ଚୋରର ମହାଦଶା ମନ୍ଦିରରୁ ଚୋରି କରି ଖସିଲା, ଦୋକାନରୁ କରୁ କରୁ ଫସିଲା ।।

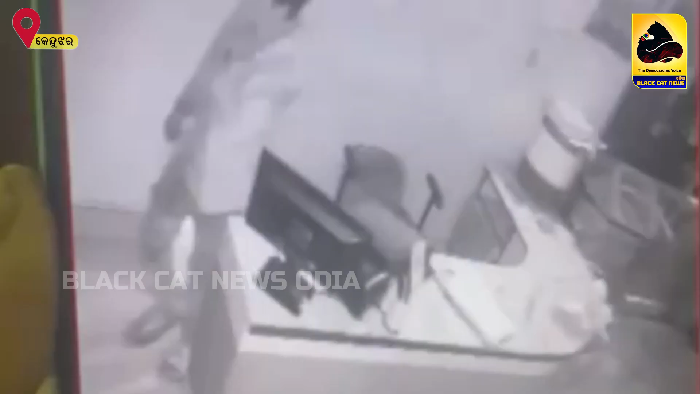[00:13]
सूचना अनुसार गुरुवार विलंबित रात्रि बडबिल सहरर बायपास रोड स्थित एक ग्रोसरी दोकानरु चोरी उद्यम करथुवा बेले लोकंक हाबुडरे एक चोर पडि जाइतिला। राति प्राय 2टा बेले केही जने दोकानर कबाट भांगुथिबार शब्द शुणी मालिक प्रथमे फोन जोगे पाख पडोसिंकु जणाइथिले।